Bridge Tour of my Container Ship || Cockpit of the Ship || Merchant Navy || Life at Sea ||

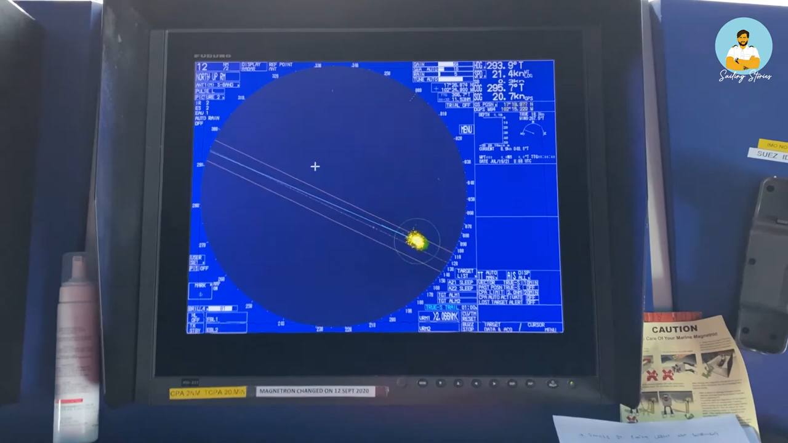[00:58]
so the most important equipments in the bridge are these and this this one
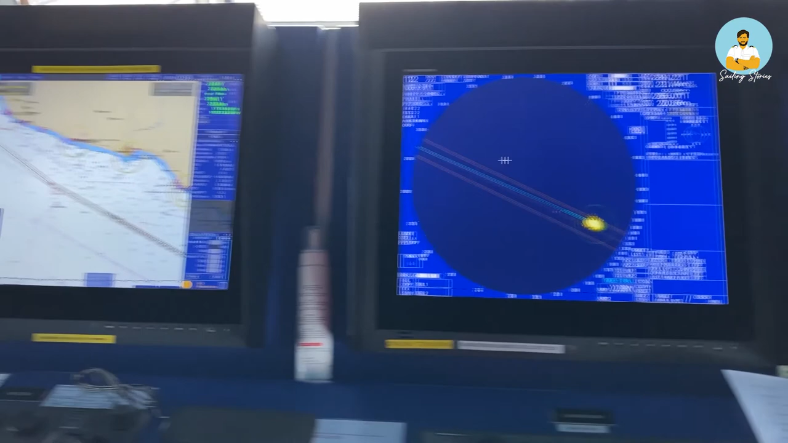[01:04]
and this one this is called a radar and this is called a make this so basically this one right here this shows
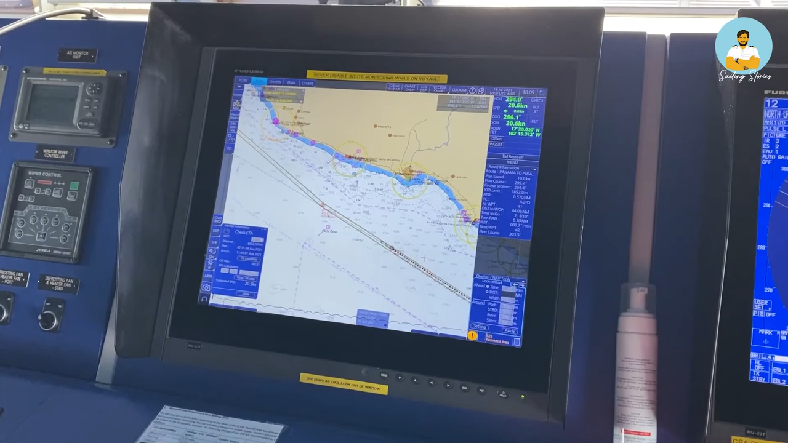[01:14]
where we are in the world right now and this one shows what lies
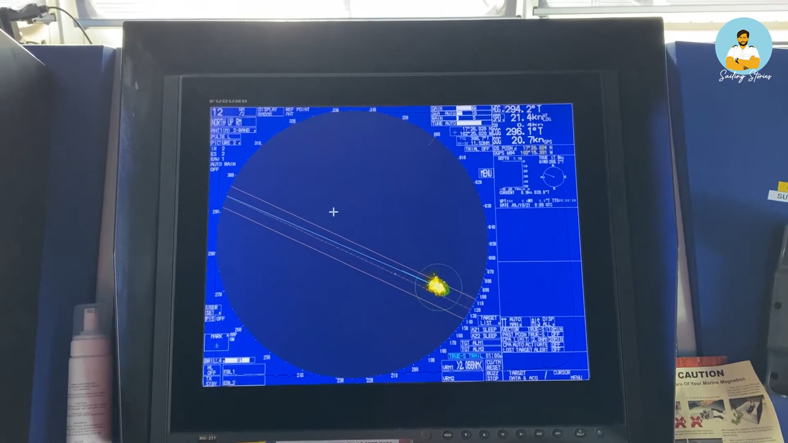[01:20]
ahead of us so uh this a this is a radar radar stands for radio detection and ranging what it does is it
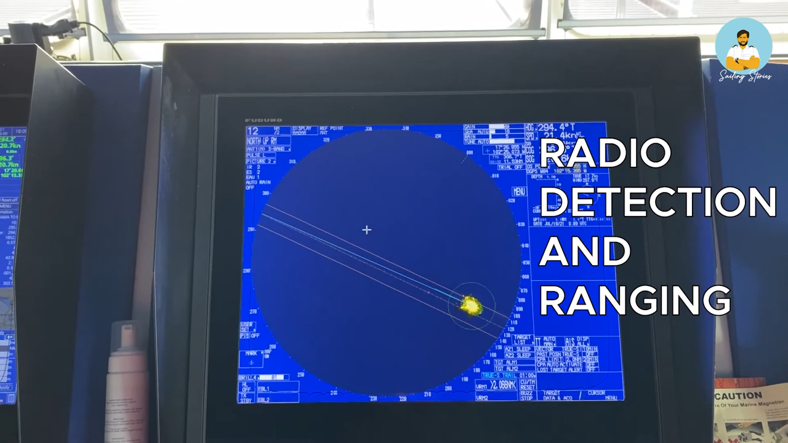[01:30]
has an antenna up top and it that antenna the transmitter of the antenna
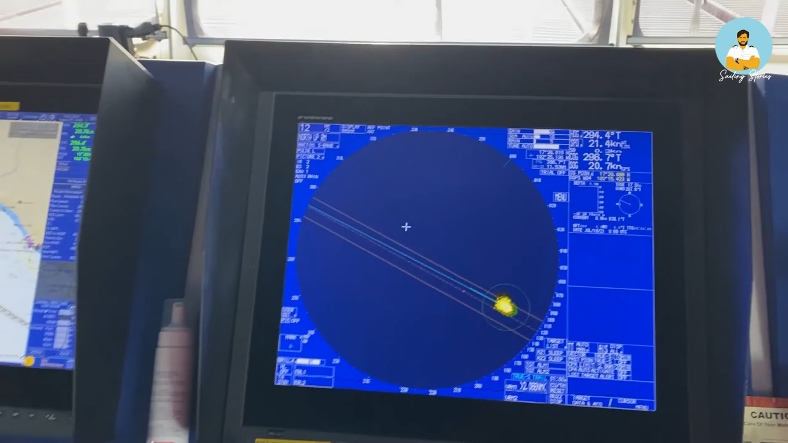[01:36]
it sends out electromagnetic waves to the outside in all the directions
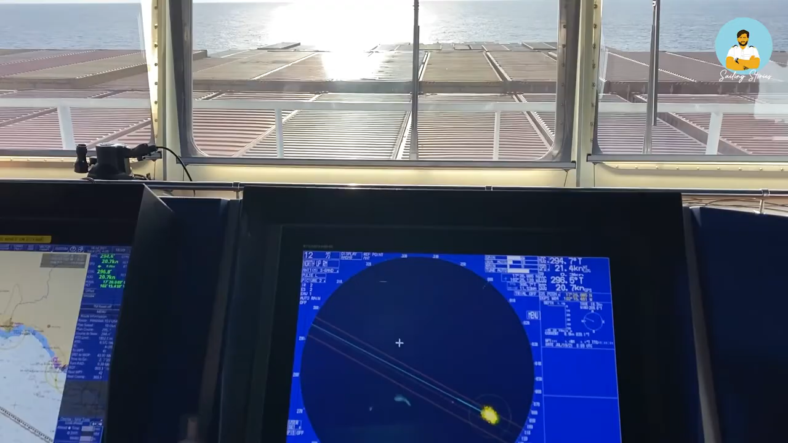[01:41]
so if i and that those electromagnetic waves they travel all the way
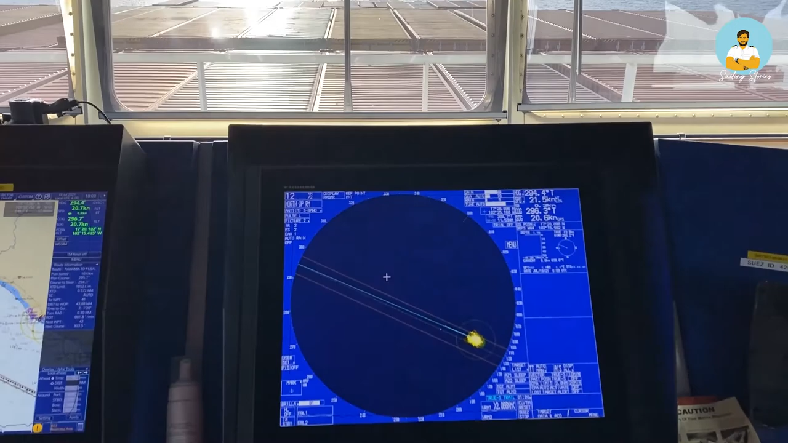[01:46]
up to a distance quite some distance and if there is any
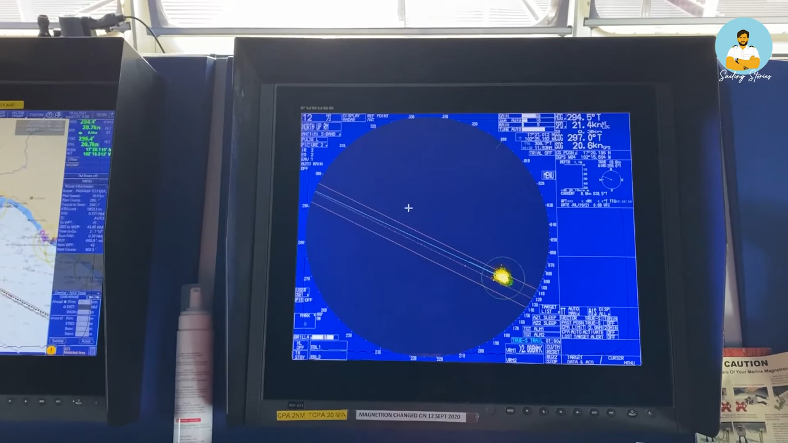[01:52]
obstruction or anything which is lying ahead it gets hit by them
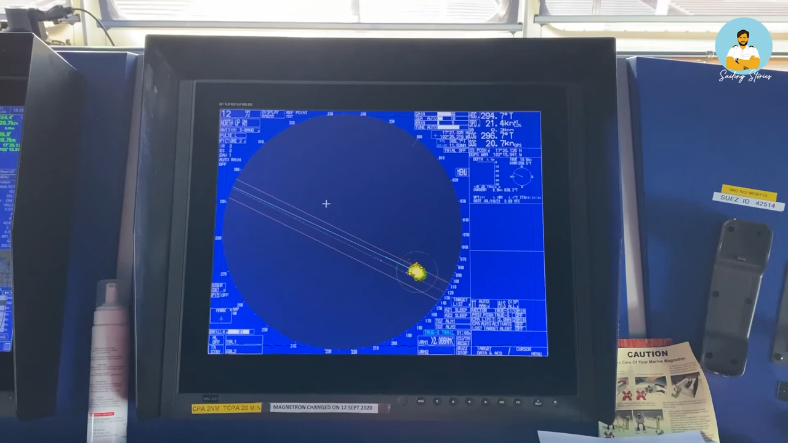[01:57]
and then it gets reflected back to the ship and the receiver unit
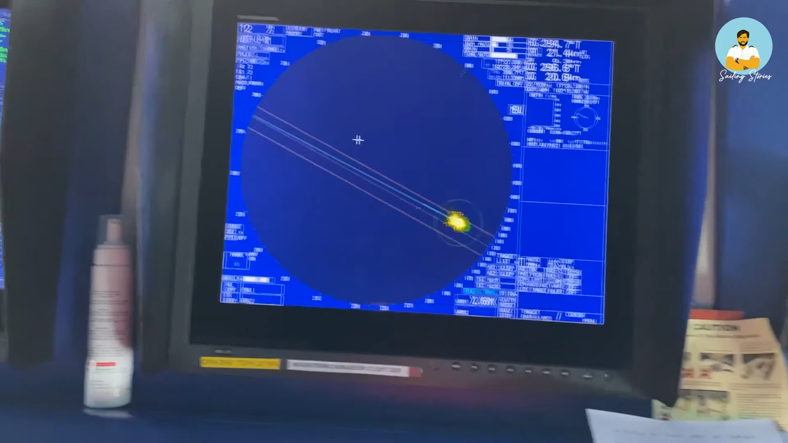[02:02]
of the antenna then detects those waves and it calculates how
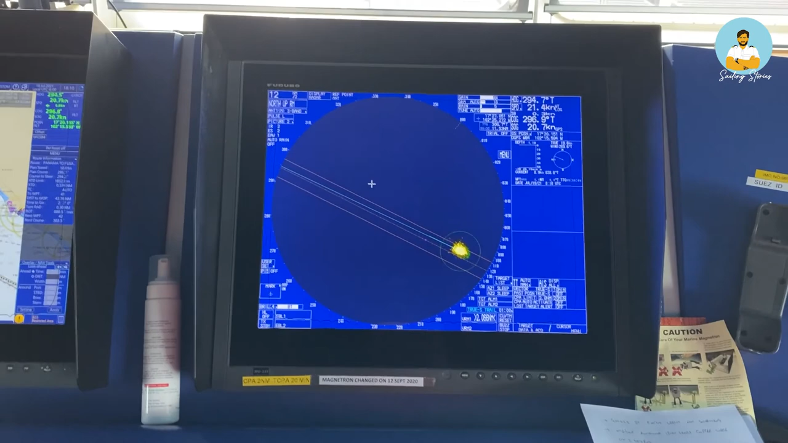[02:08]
much distance how much time it took to come back and it calculates the distance by that and
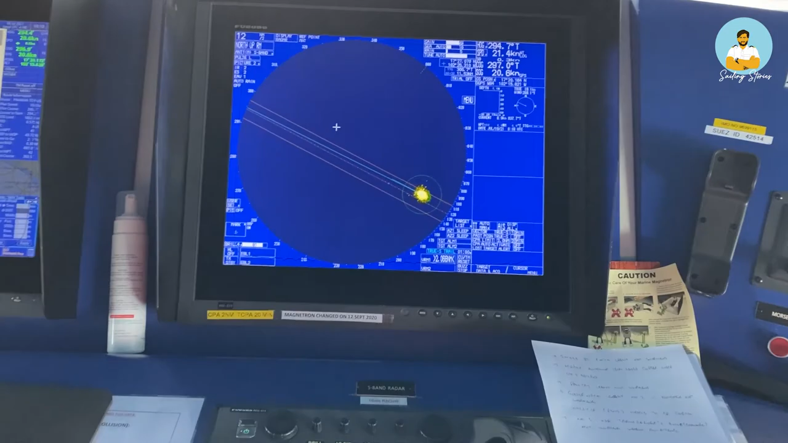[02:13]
then it paints a target on the screen so right now it's open sea so there is no target but once there is a target it will be detected and
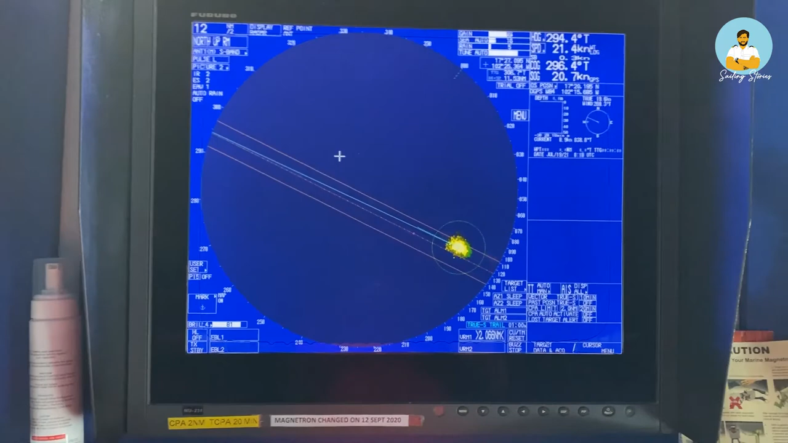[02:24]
then it will show a target painted on the screen so that's how the radar works and that's how we come to know that there is any target which is lying ahead or uh anywhere
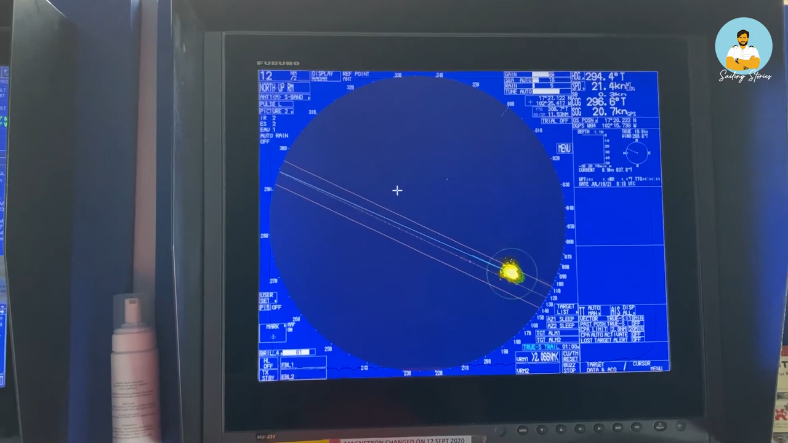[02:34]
on the in the in the open sea and that's how we we detect and we we avoid that
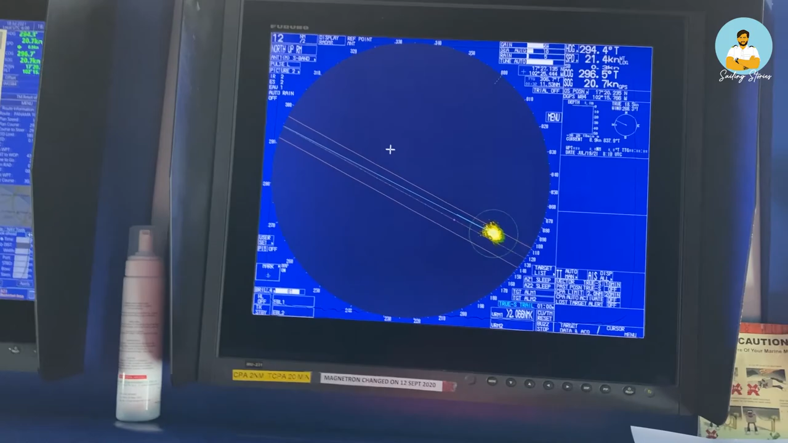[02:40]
and that's how safe navigation works now this is an egg disk existence